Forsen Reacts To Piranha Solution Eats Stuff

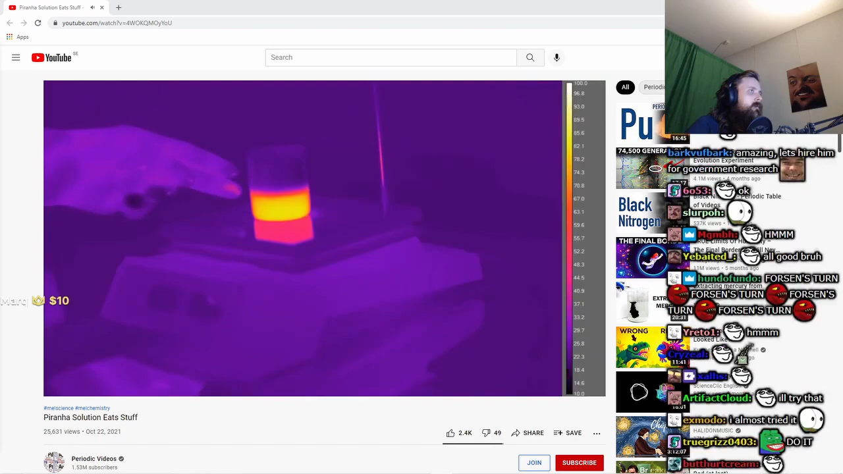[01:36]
almost certainly due to some of the hydrogen peroxide decomposing to oxygen and water.